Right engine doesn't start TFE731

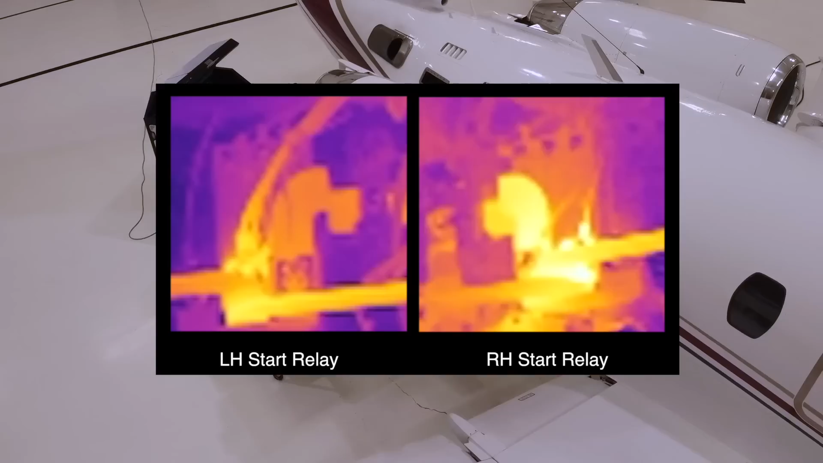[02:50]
So let's look at the FLIR. The FLIR image shows that the right start bus bar going to the right start relay is a lot hotter.
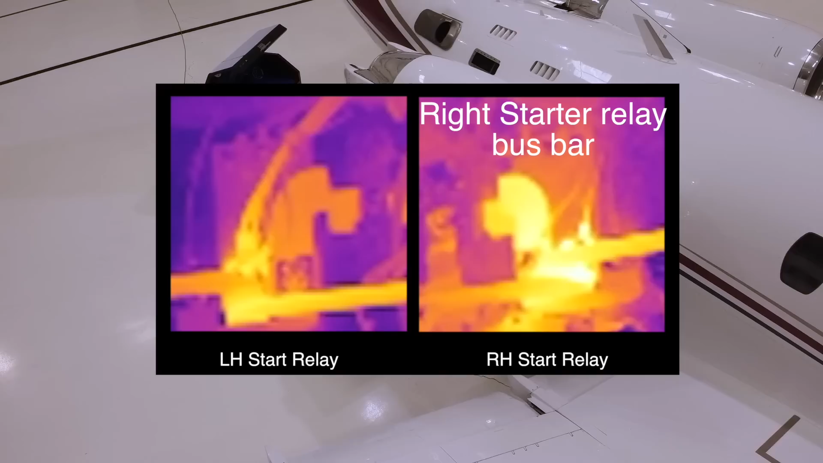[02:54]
That means it's pulling a lot more amperage than the left during the first four seconds of the start sequence.